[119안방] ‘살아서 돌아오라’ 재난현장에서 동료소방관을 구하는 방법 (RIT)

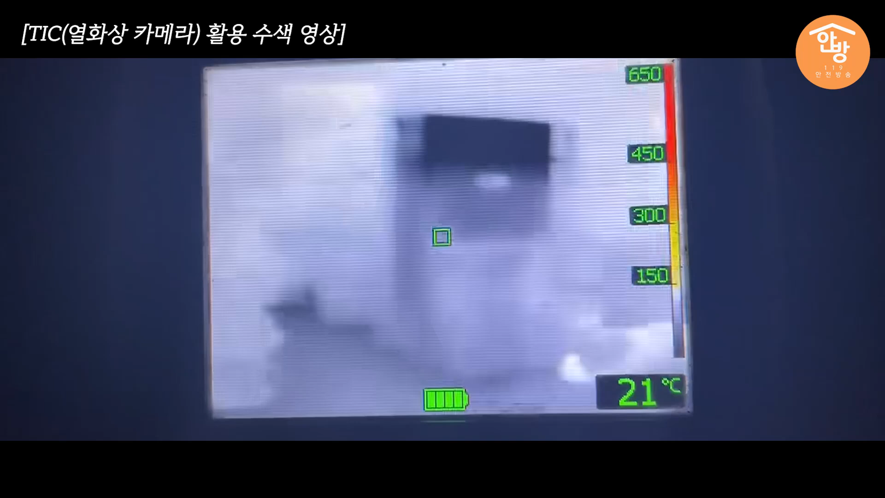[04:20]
On screen: spot 21°C
다양한 수색 기법들이 있겠지만 RIT 장비 중에 열화상 카메라 TIC가 포함되어 있어 잠깐 짚고 넘어가겠습니다.
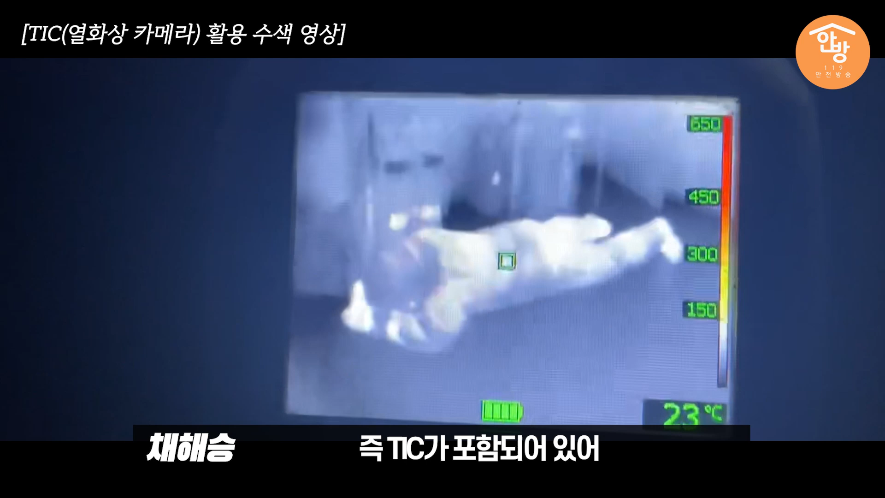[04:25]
On screen: spot 23°C
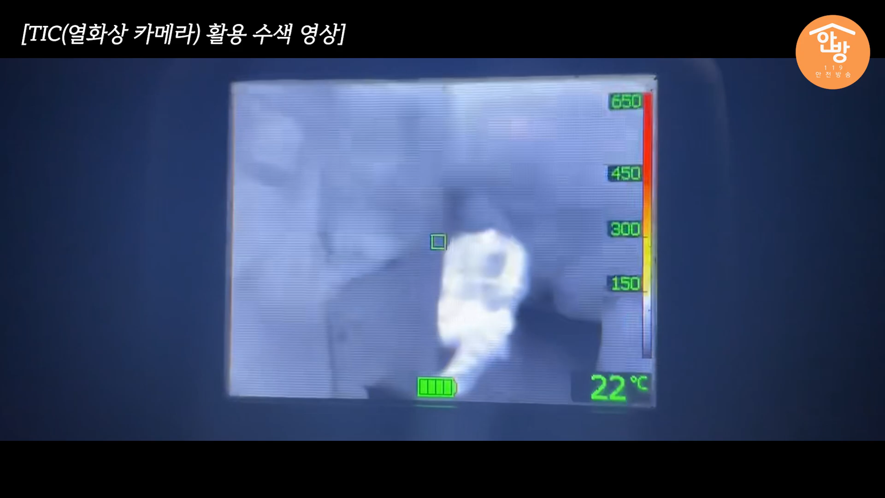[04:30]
제품별로 기능이 상이하겠으나 화재 모드, 수색 모드, 콜드 모드 등 여러 가지 기능을 가지고 있습니다.